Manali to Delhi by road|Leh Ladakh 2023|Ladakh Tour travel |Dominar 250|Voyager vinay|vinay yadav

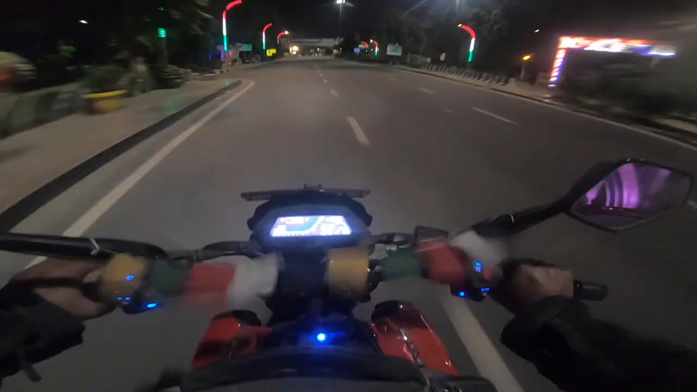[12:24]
हो रहा है टू थर्टी वन और � यह जो पूल पर ट्राइन कलर लाइट लगी है यह नोईडा की